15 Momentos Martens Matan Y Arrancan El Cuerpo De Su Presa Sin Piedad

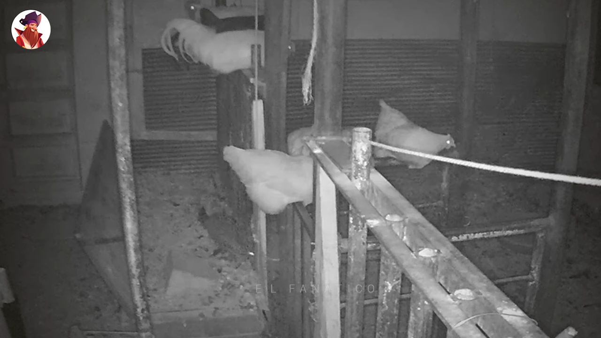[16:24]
Pero casi parece que las gallinas esperaban la visita Porque están todas posadas arriba, lejos del peligro Pero la comadreja se cuela por un agujero en la espalda Y creo que encuentra algo Pero no estoy seguro porque el vídeo no es claro One,